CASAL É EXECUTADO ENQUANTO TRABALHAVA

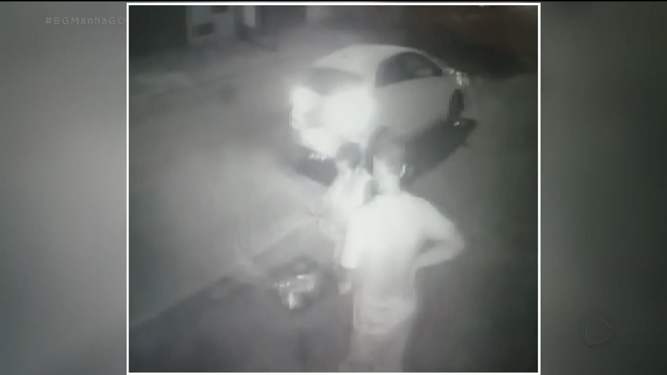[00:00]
O casal está parado na calçada no bairro Santos Dumont, em Goiânia. A mulher parece conversar com alguém pelo telefone. Dois homens se aproximam e atiram várias vezes contra as vítimas.
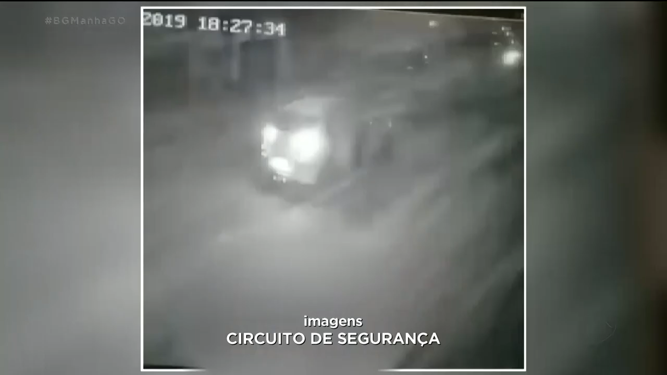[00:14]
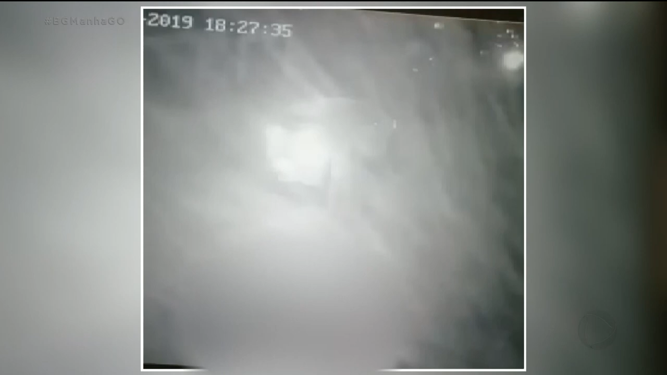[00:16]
Pouco tempo depois, a filha do casal, de nove anos, sai do carro, vê a mãe já caída no chão e corre assustada.
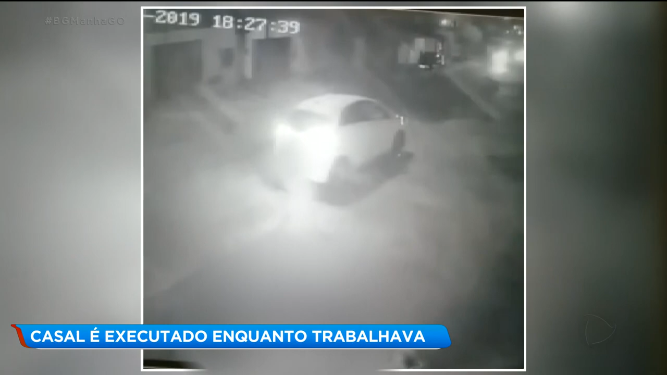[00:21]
A polícia é suspeita de uma emboscada. O casal trabalhava vendendo marmitas fitness e combinou de entregar a comida para uma mulher.